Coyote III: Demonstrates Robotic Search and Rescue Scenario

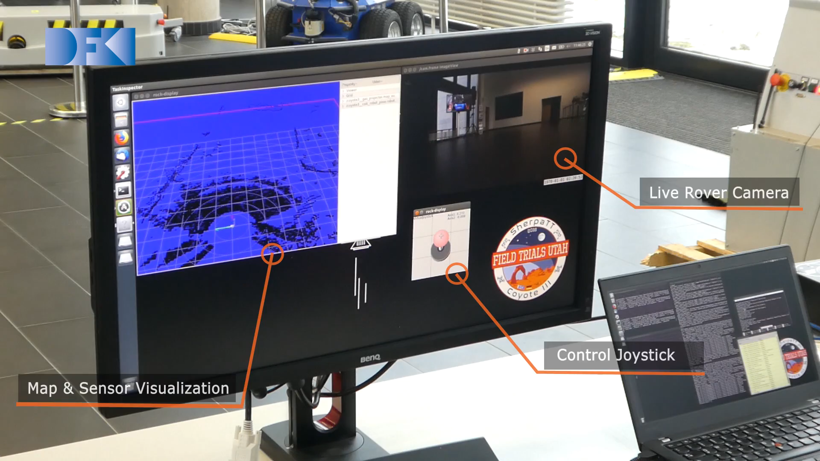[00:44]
Using the camera and laser scanner, the operator gets a clear overview of the surrounding, and can safely operate the rover.